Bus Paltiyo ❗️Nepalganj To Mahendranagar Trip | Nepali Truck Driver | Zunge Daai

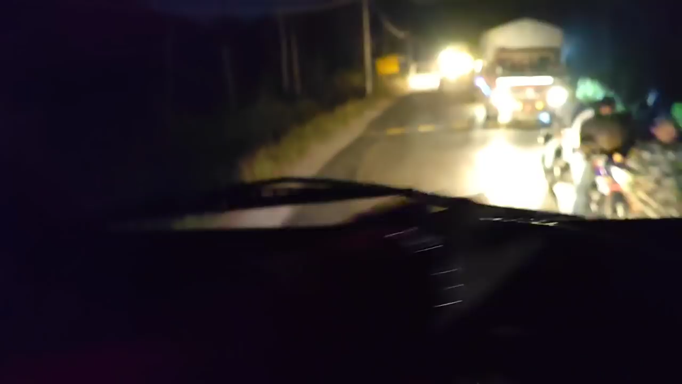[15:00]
ए के गर्ने त त्यस पछाडि त होइन नै त्यही त बाइक के गर्ने त होइन कस्तो यार
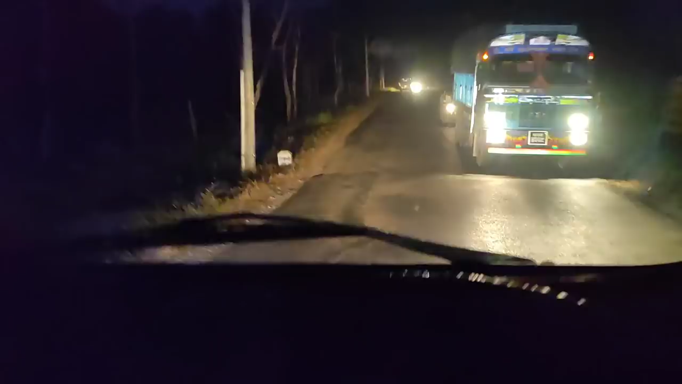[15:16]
त्यही भएर दिउँसोमा चाहिँ अगाडि पछाडि गाडीहरूलाई लगाएर बिचमा बाइकहरूलाई राखेर पठाइन्छ
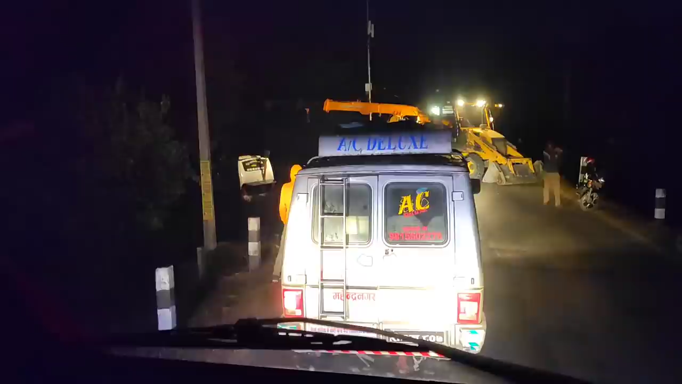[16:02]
साथीहरू हामी चिसापानीबाट अगाडि लम्कीको लागि हिँडिरहेका थियौँ यहाँनिर बाटो ब्लक देखियो जेसिबी हो कि क्रेन हो यार यो ए डबल हो बस चाहिँ तल झरेको रहेछ कि तान्दै रहेछ नि त अनि
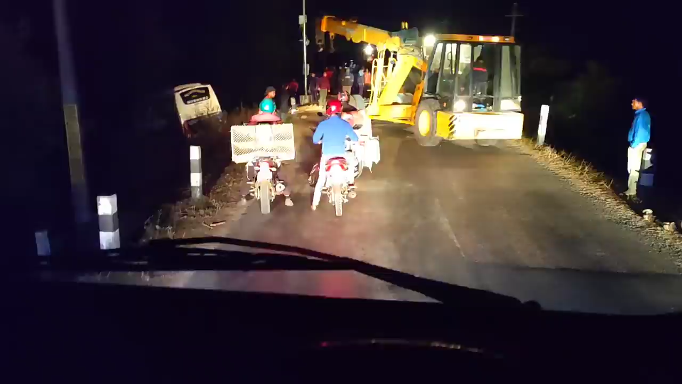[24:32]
जाम यति लामो लागिसकेको छ कि
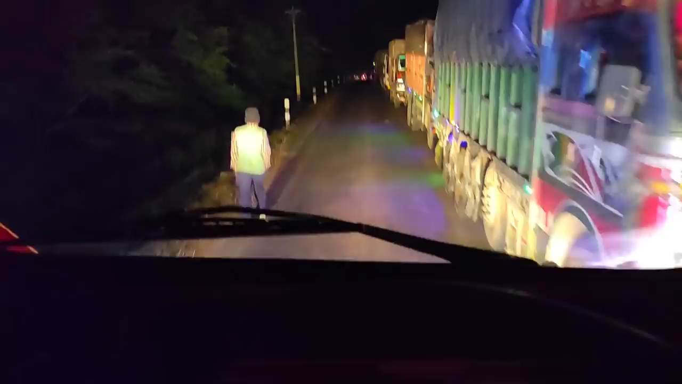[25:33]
धेरै लामो जाम लागिसकेको छ त